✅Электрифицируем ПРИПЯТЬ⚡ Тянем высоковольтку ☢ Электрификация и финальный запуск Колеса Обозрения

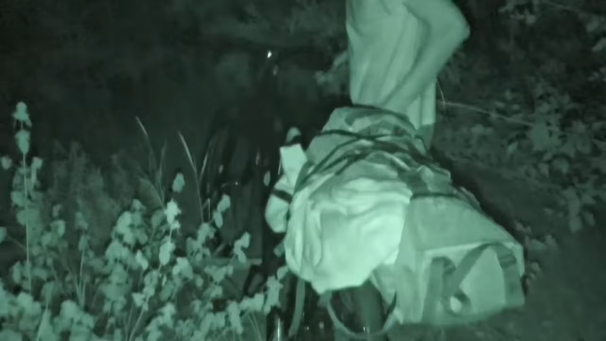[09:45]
Вот так вот Димас перебирается через брус какой-то, который поваленный здесь.
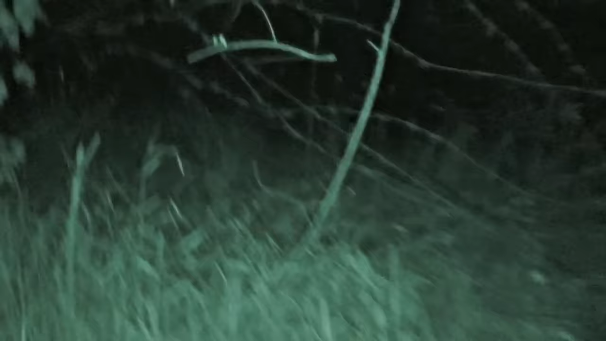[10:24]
Вот она самая колючка. Здесь, кстати, смотрите, дырка, через которую мы пройдем.
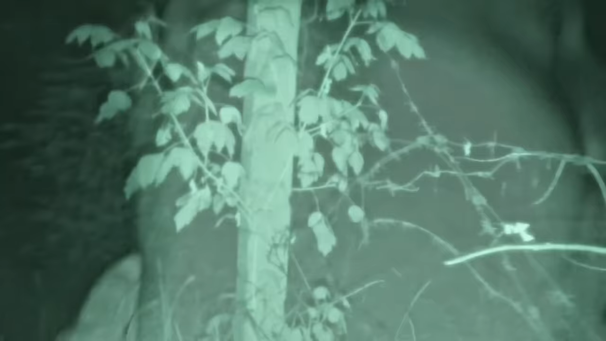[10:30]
Это что, с демой мне может пролезть, как мы будем учиться?
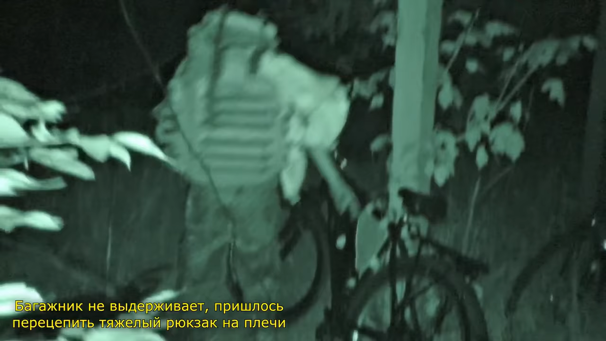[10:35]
Короче, залаз просто жесть. Он-то беспалевный, тут никого нет. Но тут колючка, просто очень маленькая дырочка.
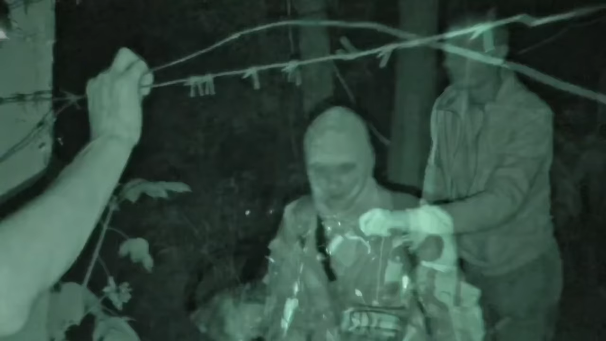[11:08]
Короче, ребят, мы пересекаем ключ и проволоку. Погнали.
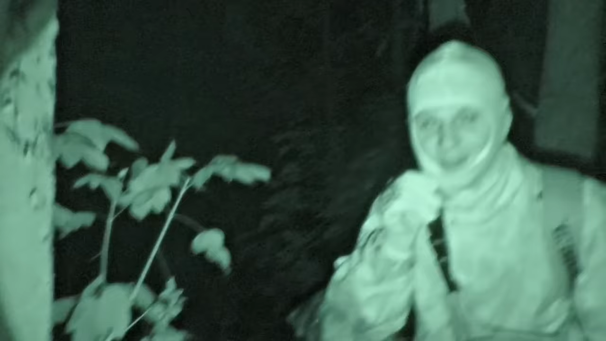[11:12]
Это будет интересно. Блин, он сейчас порвет колючку проволоку. Шесть. Вадим конкретно зацепился. Колючку перечли, сейчас попробую ехать. Дорога вроде терпимая.
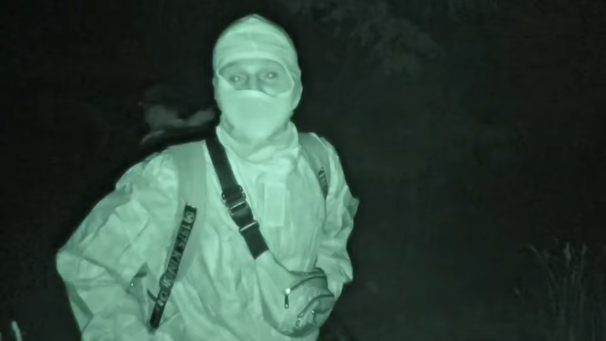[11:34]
Все сталкеры, вот все прям боятся этого. Но тут никого нет совершенно. Я просто мог бы снимать фонариком, но пацанов не хочу пугать. Смотрите, какое там препятствие спереди.
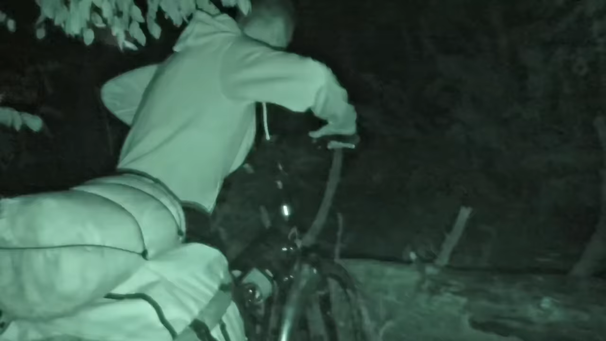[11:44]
Вот сейчас нам надо наши тяжелые велики перетаскивать.
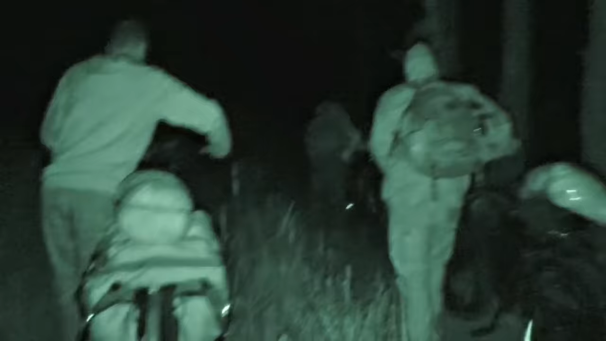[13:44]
Ладно, ладно. Вот вы нас сейчас видите намного лучше, чем мы.
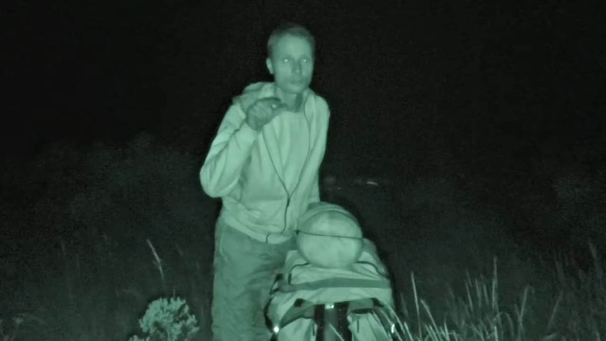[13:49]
Потому что тут полная темень. Луны нету. Очень темно.
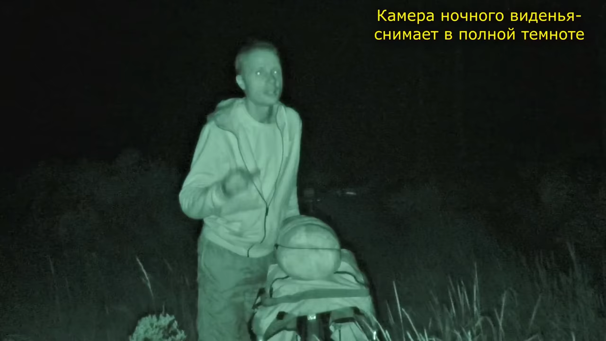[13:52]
И чтобы не напороться ни на что, мы просто в руках катим белый, чуть-чуть подгазовываем. Так безопаснее. Времени у нас пока запас огромный. Только светлячки на обочине освещают нам дорогу.
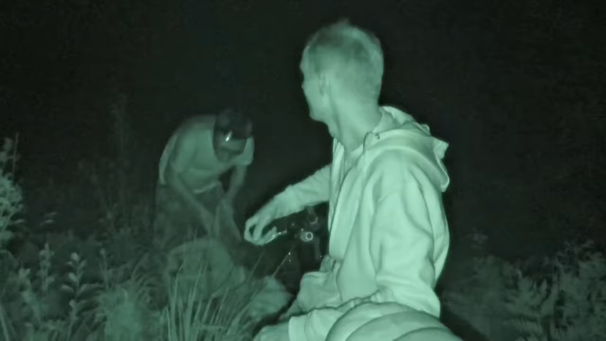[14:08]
Самый парадокс, знаешь, в чем то, что камера видит лучше, чем мои глаза сейчас. Я знаю.
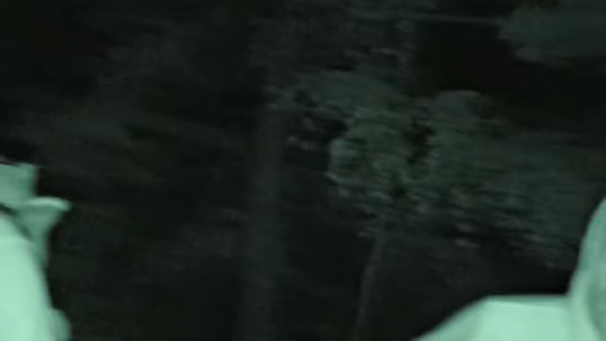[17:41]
Мы тут где-то заныкаемся? Да. Вадим, как псих, рванул на мост. Мы перед мостом, где-то за километр от моста спрятались.
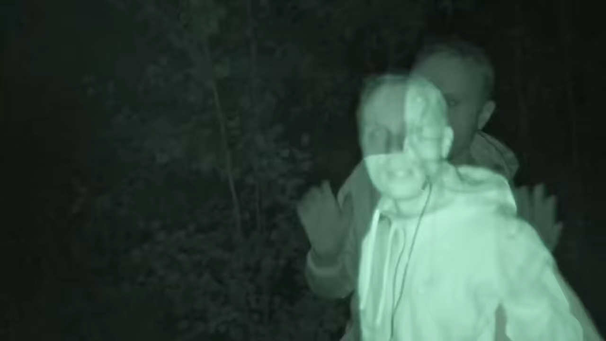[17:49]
И мы сейчас стоим на асфальте.
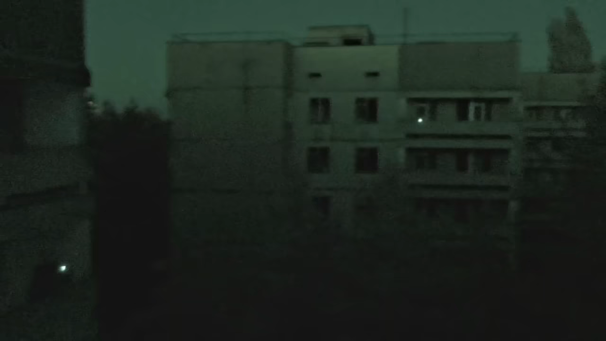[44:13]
Вы посмотрите, как все страшно выглядит. Кстати, очень чувствительно. Чуть выше возьми там звезда. Будет ее видно, интересно? Да, звезды видно, ребят.
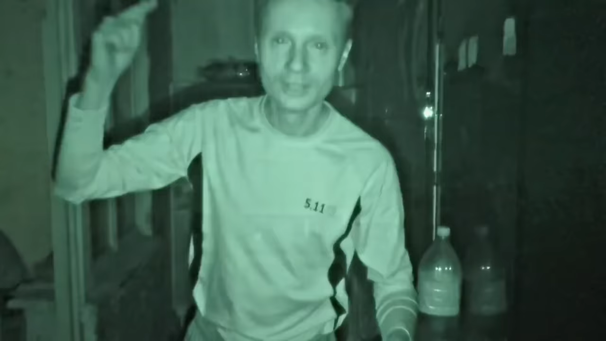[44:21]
Ночь. Припять. И мы проводим электричество в заброшенной школе. Атмосфера будет просто жесть. Что за зеленый петонок?
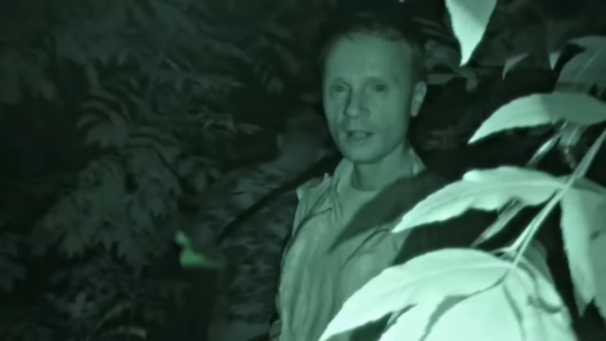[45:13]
Ребят, мы наконец-то нашли школу.
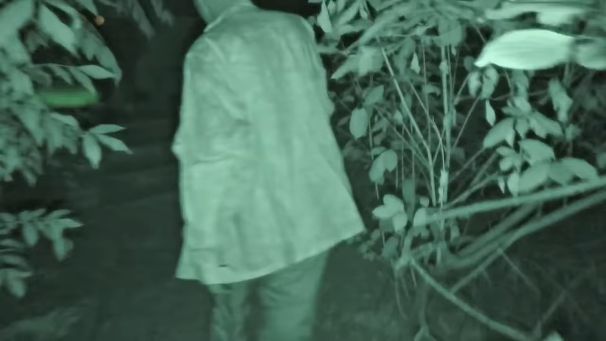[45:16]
Ты зайди туда с инфракрасником и послушай, что там за звуки.